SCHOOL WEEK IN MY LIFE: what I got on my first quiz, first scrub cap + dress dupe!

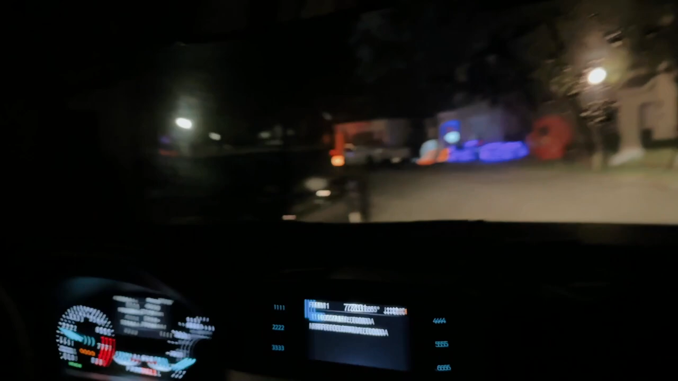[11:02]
okay anyway but we're gonna see this really cool oh my god look at that big pumpkin wow i know we're looking at